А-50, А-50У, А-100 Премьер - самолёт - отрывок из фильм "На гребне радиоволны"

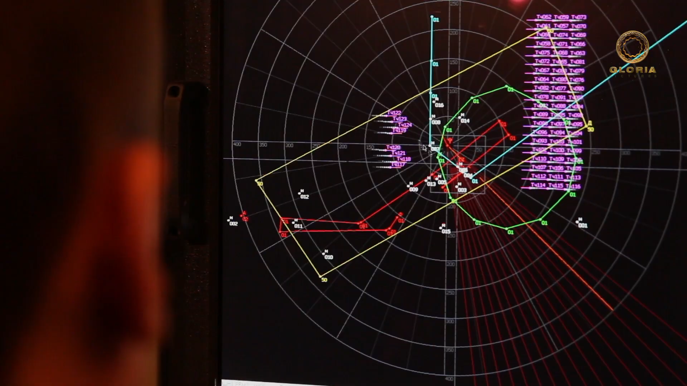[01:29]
который предназначен для обнаружения и сопровождения воздушных целей и надводных кораблей.
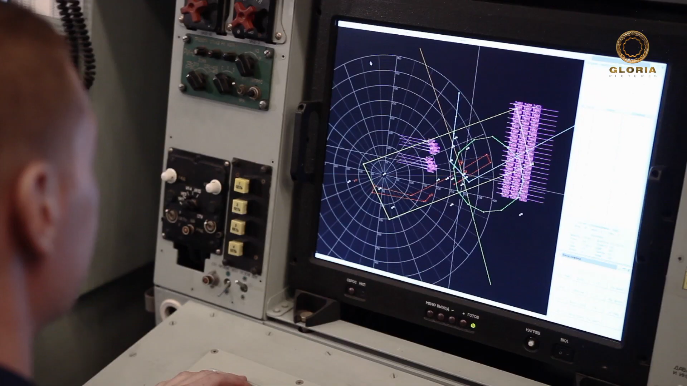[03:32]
передача радиолокационной данной на наземные и командные пункты управления,